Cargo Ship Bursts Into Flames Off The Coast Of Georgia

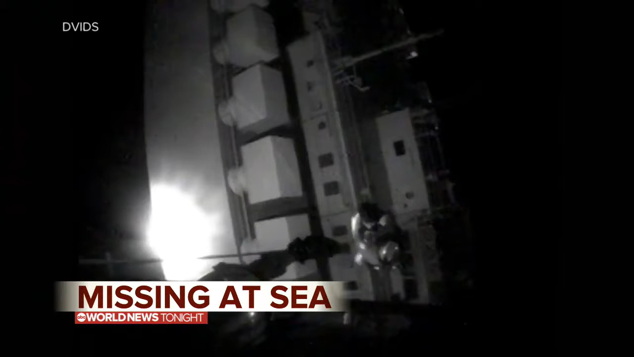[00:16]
A chopper high above the freighter, pulling a crew member to safety. ABC's Stephanie Ramos leads us off.